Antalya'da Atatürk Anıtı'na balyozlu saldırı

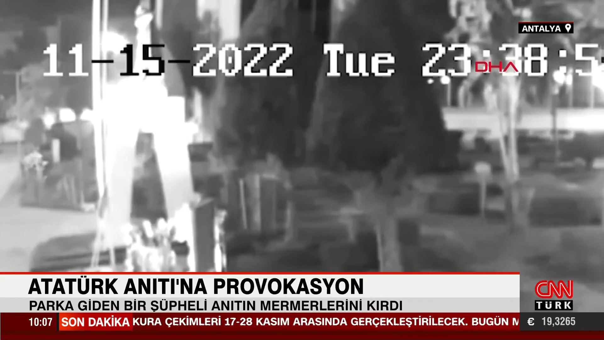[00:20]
Görüntülerin adresi Antalya Murat Paşa. Bir kişi aracını park edip siyah bir sırt çantasıyla Atatürk kent meydanına gitti.